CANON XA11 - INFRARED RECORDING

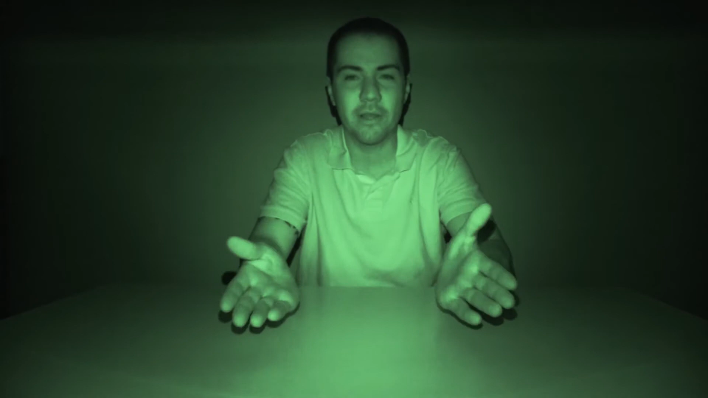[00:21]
The only thing I have is the camera on with no lights whatsoever. So this is what you would get. This could be a fun feature to go out there and just have some fun with it around the house or abandoned buildings whatever you're into. So I hope you enjoyed this.